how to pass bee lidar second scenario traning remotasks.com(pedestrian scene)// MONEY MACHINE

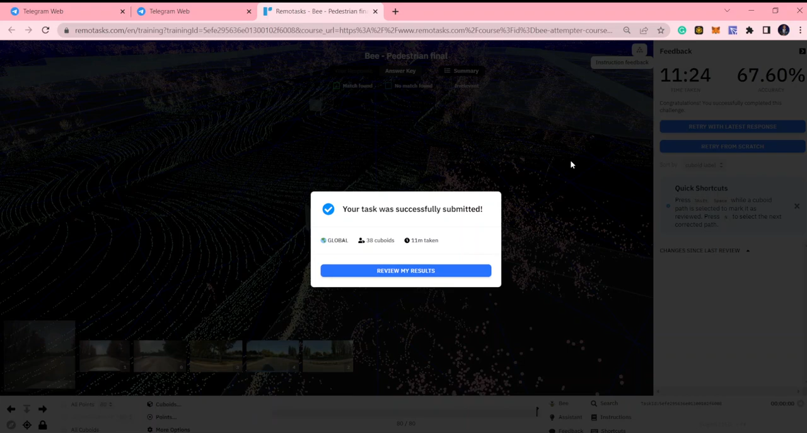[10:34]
Okay, probably because I did not, I just quickly wrote that down. So there are some few errors with this guy. So look at my answer key. Right, so those were the errors, okay? So look at this guy,
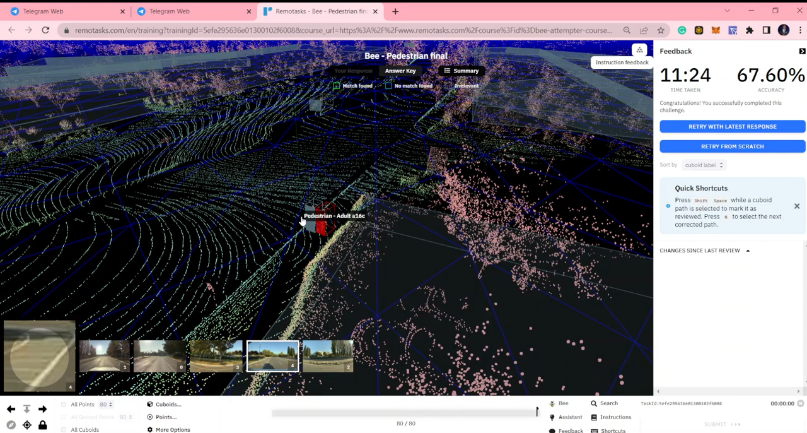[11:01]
see again. You see where they are at frame 80? Very close to the Eagle vehicle. So it's very easy to locate and then edit the other. So